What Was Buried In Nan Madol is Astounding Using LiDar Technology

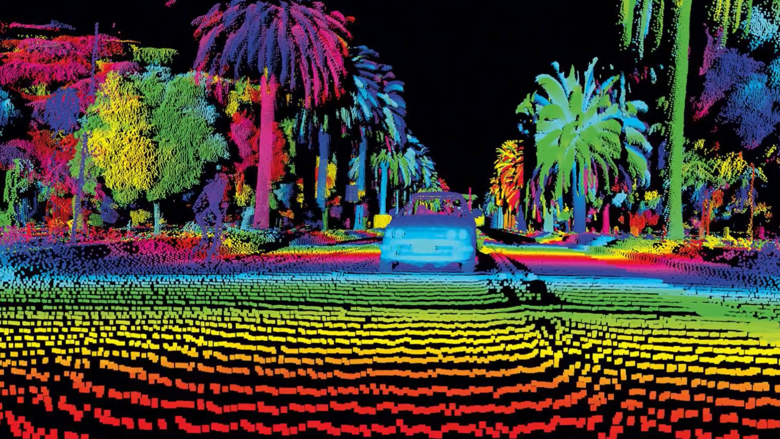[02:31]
they emit laser pulses and measure their travel time and return the lidar system generates detailed point
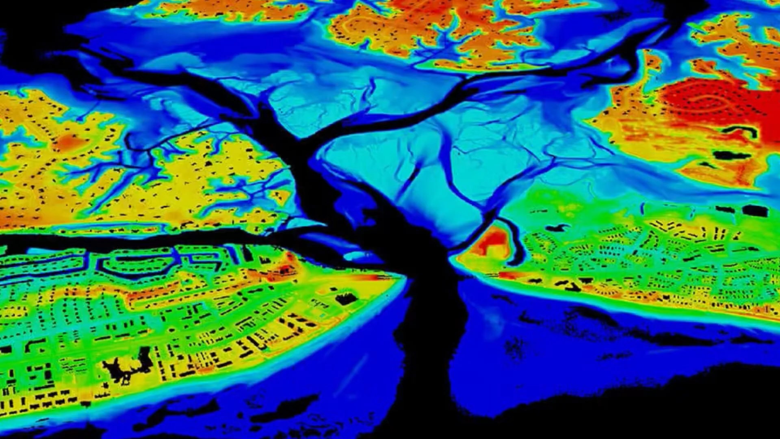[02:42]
clouds of data providing precise information for application like autonomous driving aerial mapping flood modeling atmospheric studies and what lies below there's several types of way to use the lidar but the most popular
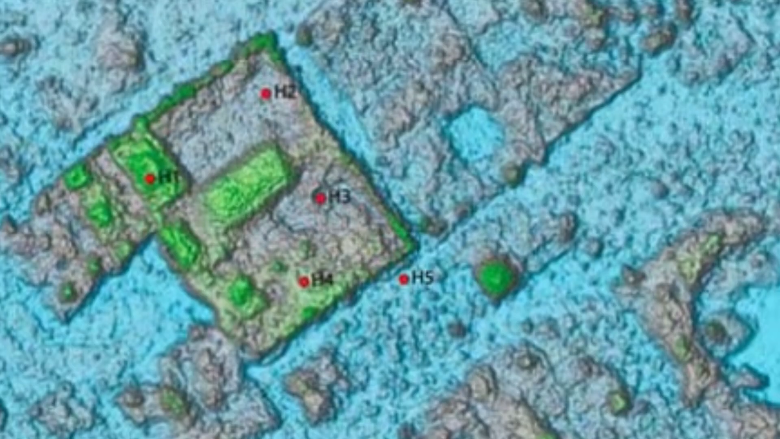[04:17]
existing timelines and historical understanding of the site
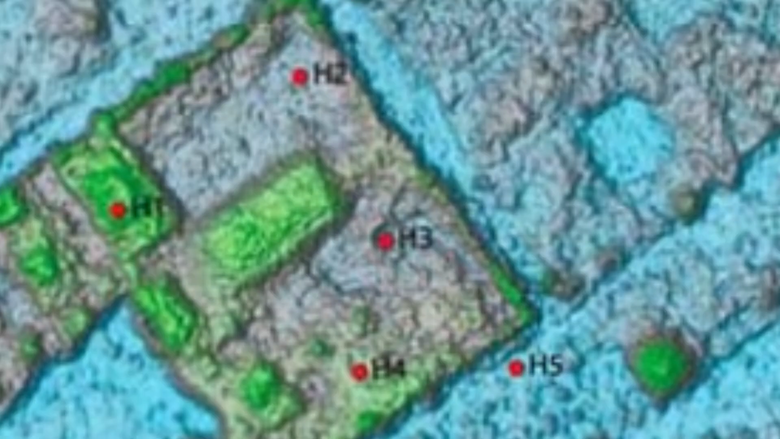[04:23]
it is probably much older than they believe it to be lidar scans detected submerged ruins and sea walls
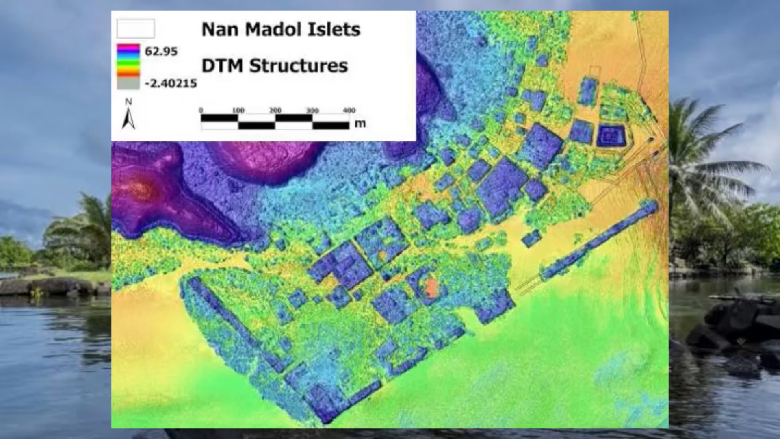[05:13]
what is the significance of this area this discovery of all these submerged structures and all these extensive hidden areas really shows us that nan-medal was far larger and much more complex urban environment